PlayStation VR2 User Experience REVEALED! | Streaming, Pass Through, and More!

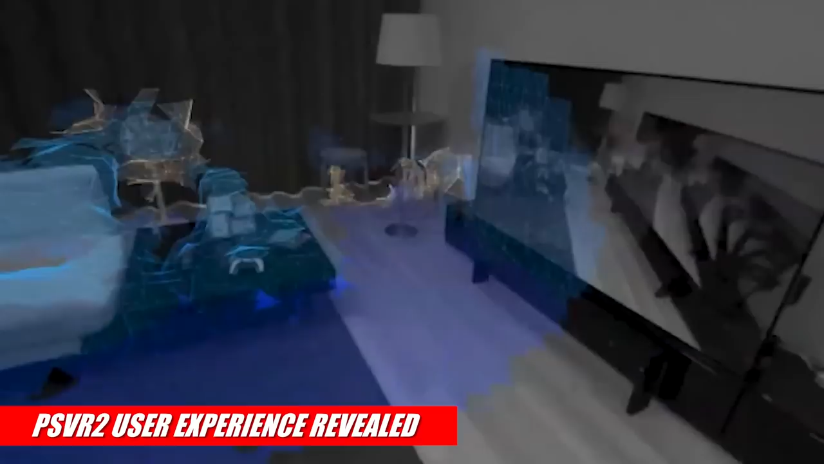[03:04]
which you can kind of see here in this video. It's also nice to know that this will be saved for the next time you play, because when you want to jump into a game quickly, the last thing you'll want to do is set up a game. Set up your play space again.